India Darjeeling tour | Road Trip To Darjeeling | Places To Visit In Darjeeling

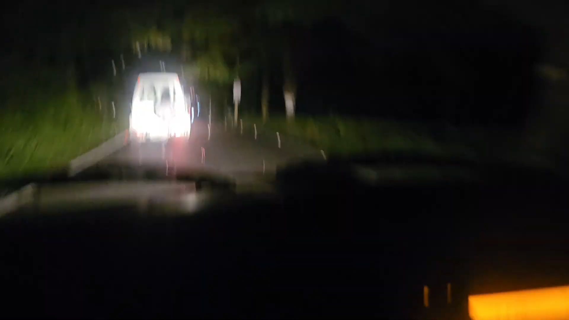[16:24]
गाइस वो देखो घाटी, वो पहाड़, उसी पहाड़ पे जाना है हम लोगों को।
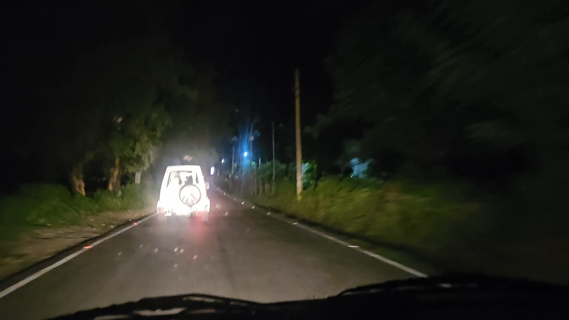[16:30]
अगर आप लोगों को हल्का हल्का दिख पा रहा हो तो देख लो, मैं कोशिश करता हूँ दिखाने का। वो देखो लाइट दिख रहा है हल्का हल्का ऊपर में, वही है गाइस।
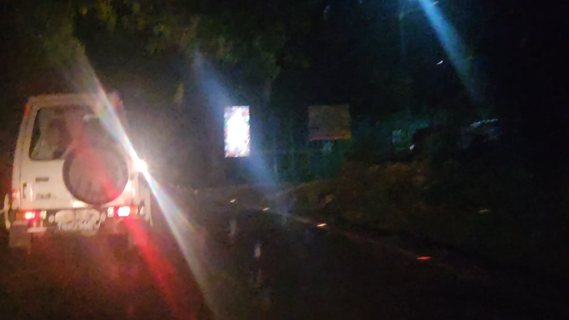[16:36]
यही हमारा ये फर्स्ट टॉल जो है घाटी का, ये स्टार्ट होता है।
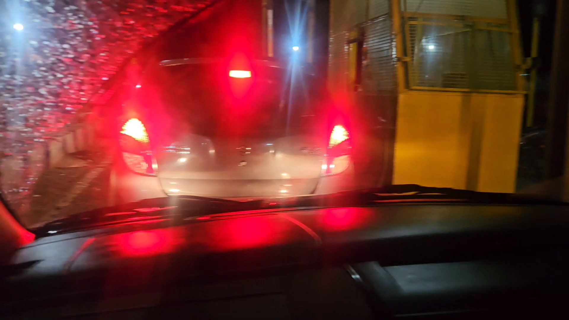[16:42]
एक ही टॉल है लेकिन देखिए यार रात का टाइम है गाइस, आप लोगों को दिखा नहीं पा, लेकिन हाँ लौटते समय पक्का मैं आप लोगों को दिखाऊंगा ये हरी हरी वादियाँ।
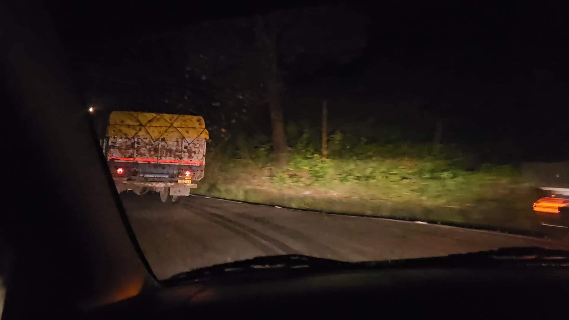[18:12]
मैं तो फील कर रहा हूँ, मेरी तो फटी पड़ी है कसम से यार।
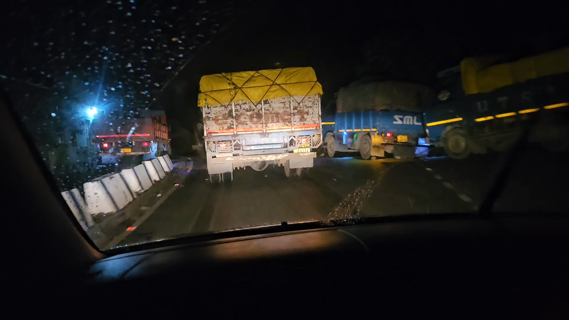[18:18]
ये क्या हो क्या रहा है भाई, बाप रे बाप, इतना टर्निंग, ओ हो
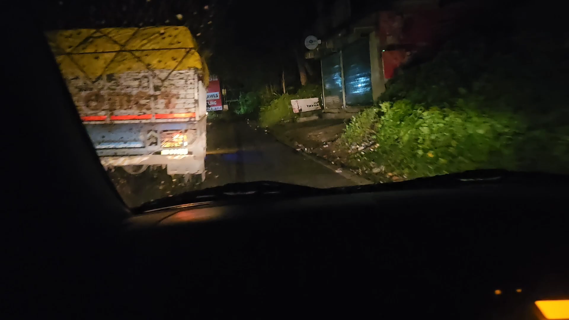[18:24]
बाबा, ओ बाबा, कितना खतरनाक टर्निंग है यार।
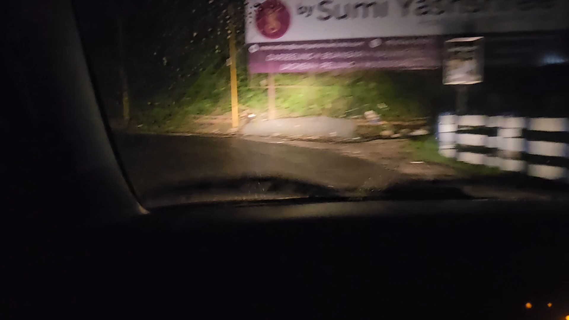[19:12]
ऐसा टर्निंग भाई, यहाँ वही गाड़ी चढ़ा सकता है जो पहले चलाया हो, कसम से बोलता हूँ, नहीं तो ज्यादा यहाँ शेरशाह सूरी बनने की कोशिश मत करना भाई। मैं भी सोचा था लेकिन नहीं, अच्छा किया कि मैं अपनी गाड़ी ऊपर नहीं लाया,
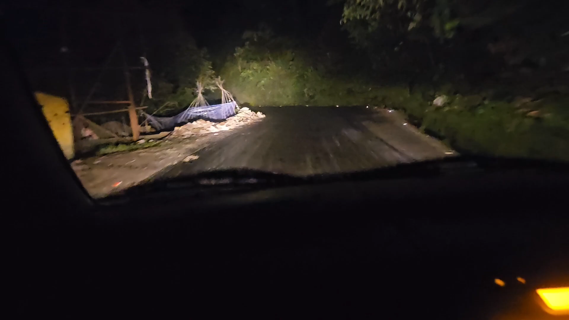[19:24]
बाबा नहीं चढ़ने वाली किसी की भी, क्या बाप, ओ माय गॉड, देख रो चढ़ाऊं कुछ दिख नहीं रहा है,
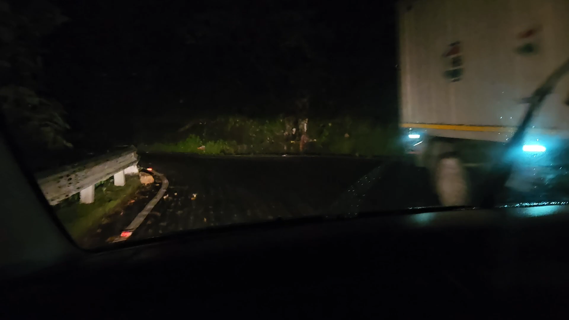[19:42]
अरे बाबा। गाइस देखो यार फॉग, ये पूरा फॉग बन रहा है यार, अब जो ना पूरा धुआं निकल रहा है यार,
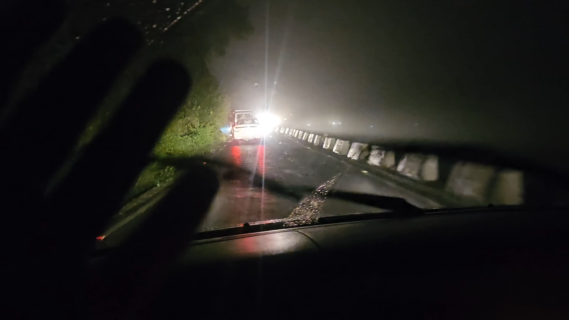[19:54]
दिख नहीं रहा आगे क्या है नहीं है, बाप रे कितना रिस्की है यार। देखो गाइस देखो कितना रिस्की मोड है यार, कसम से यार बहुत रिस्की है।
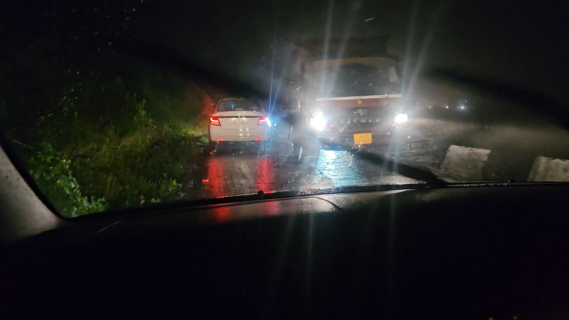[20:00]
बाप रे बाप, हैट्स ऑफ टू यू साजाद भाई, आप क्या चलाते हो यार।
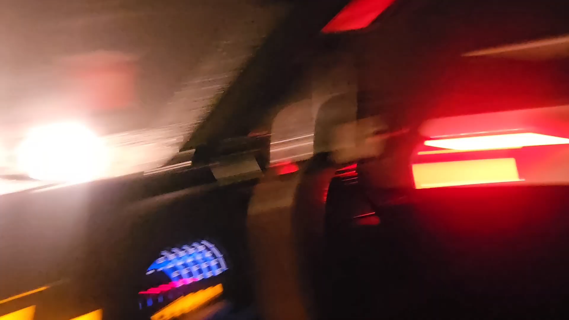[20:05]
गाइस देखो यार ये फॉग दिख ही नहीं रहा यार बाहर का, फिर भी इतना फॉग है।
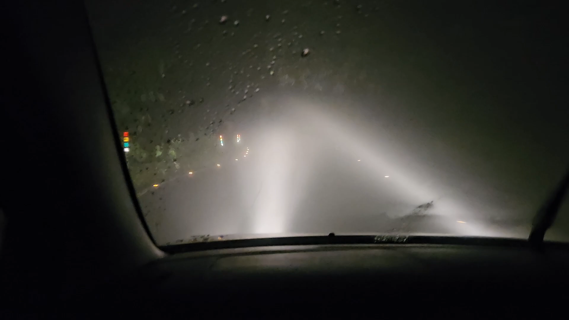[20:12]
इसमें कौन चला पाएगा, हम आप चला पाएंगे? बिल्कुल नहीं चला पाइएगा।